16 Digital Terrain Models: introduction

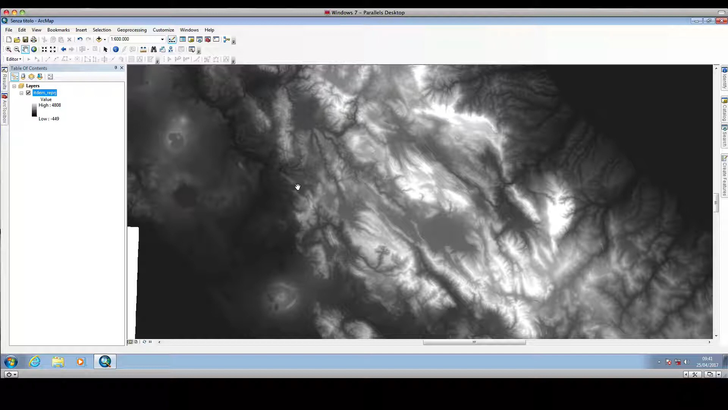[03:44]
So, each cell in this digital terrain model is representing a portion of the real terrain and for each cell we have a value stored and the value corresponds to the elevation of the corresponding part of the terrain.
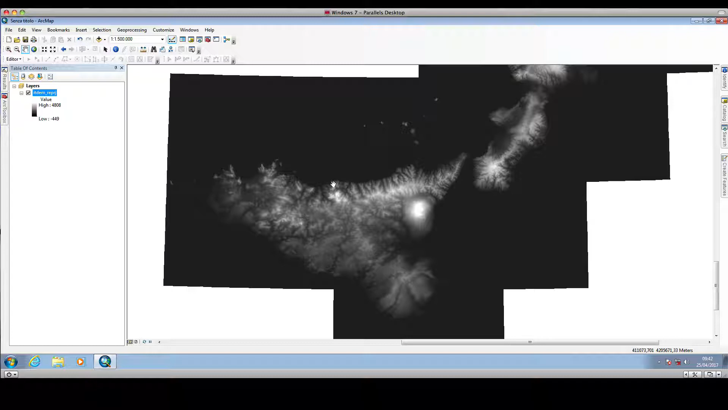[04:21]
And before showing you how we can change the color scale to be used for our digital terrain model,